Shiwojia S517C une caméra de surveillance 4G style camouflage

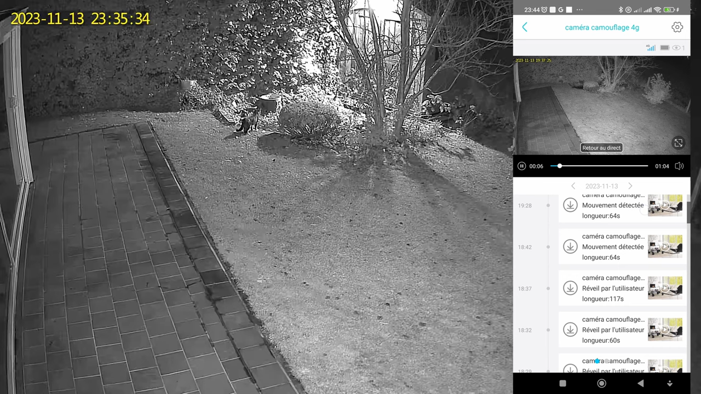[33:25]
vous n'avez pas assez d'éloignement de recul vous risquez d'avoir pas mal de fausses alertes la connexion à la caméra reste assez rapide on a une bonne image de jour et
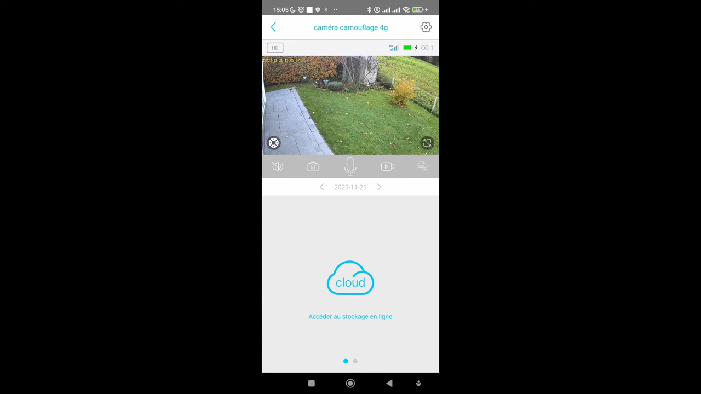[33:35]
de nuit elle filme en 1296p à 1296p sur du
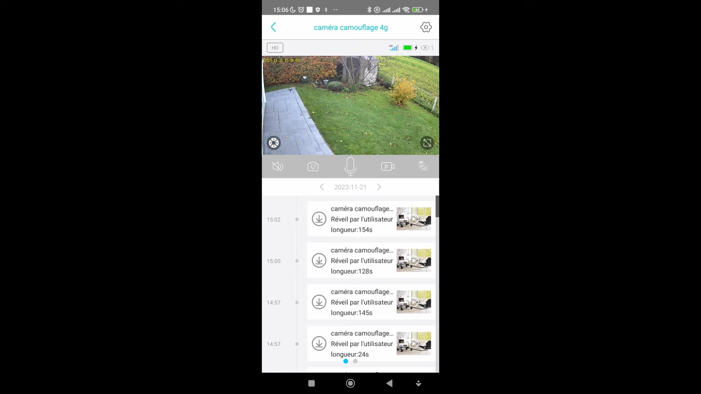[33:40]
2304 on est au dessus du full hd avec sa
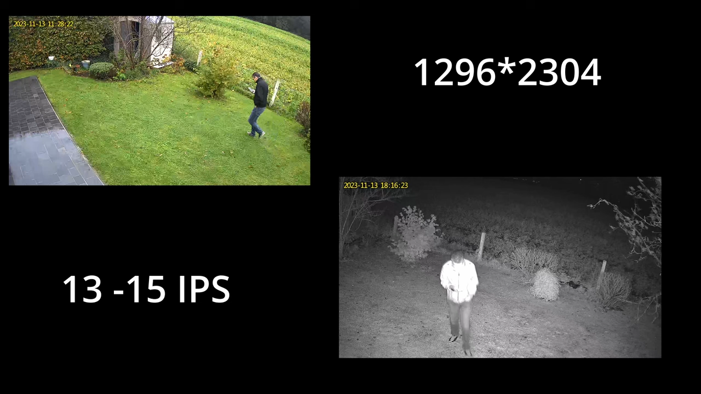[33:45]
lentille de 3 mégapixels donc elle filme en 15 images par seconde donc de 13 à 15 images par seconde ça reste assez faible on aura une image quand même saccadé quand on est quand un individu est en mouvement mais ça reste dans la norme pour une caméra sous batterie on a vu que le haut parleur est correct il est assez fort le micro reste assez moyen la sirène d'alarme elle est pas très convaincante 141
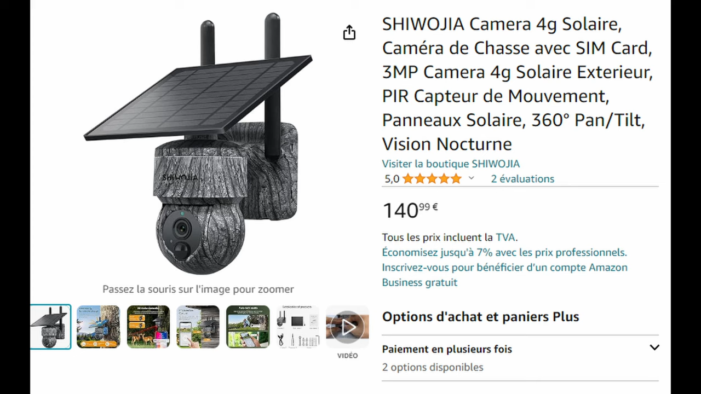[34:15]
euros pour une caméra entièrement sans fil une caméra basique ça reste quand même élevé mais ça reste dans les prix n'oubliez pas aussi qu'il vous
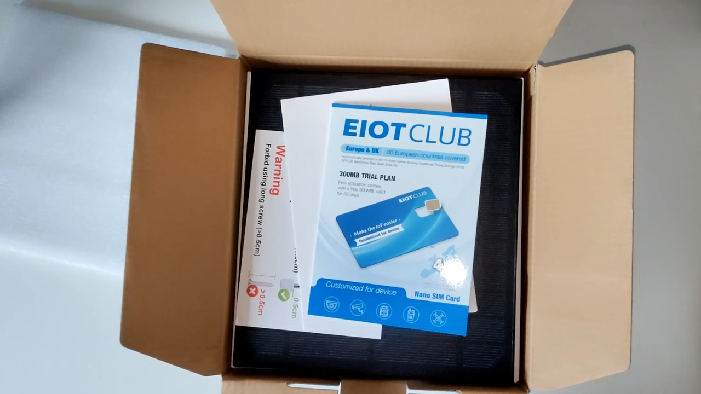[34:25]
faudra un abonnement data annuel chez un opérateur la distance de vision se fait entre 15 et 20 mètres donc vous allez pouvoir
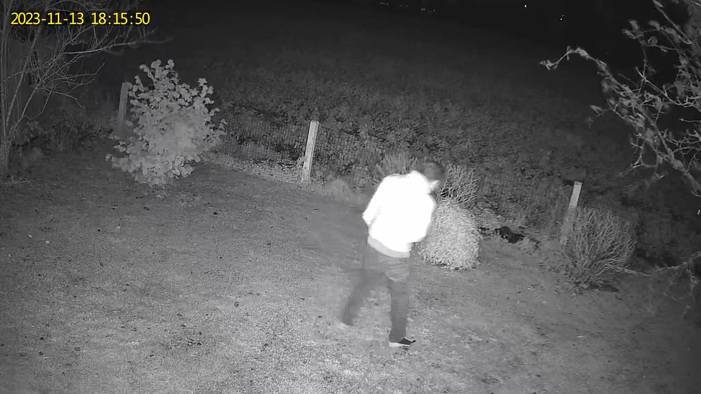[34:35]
apercevoir un individu jusqu'à 20 mètres mais les notifications donc au niveau de la détection de mouvement vous allez recevoir une alerte que si un individu ou un animal ou autre s'il ya une fausse alerte est entre 3 et 5 mètres si vous avez encore d'autres questions n'hésitez pas